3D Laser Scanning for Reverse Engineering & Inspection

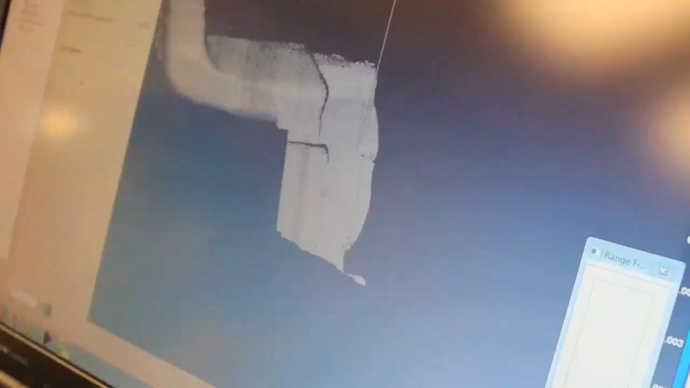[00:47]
One of the methods is called the best fit alignment.
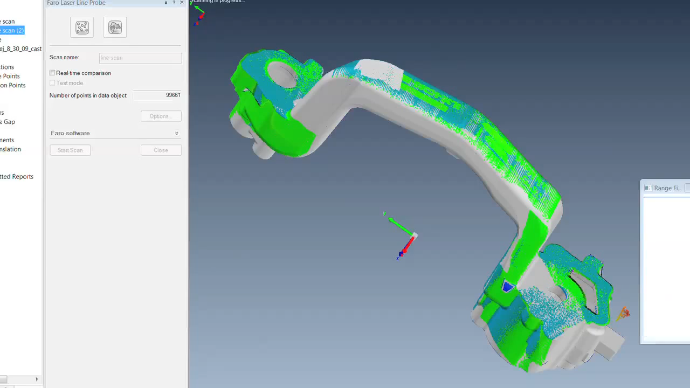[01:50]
This will also allow you to go in and take your own screenshots, pick on your own points of interest, and lay out your own report if you wish.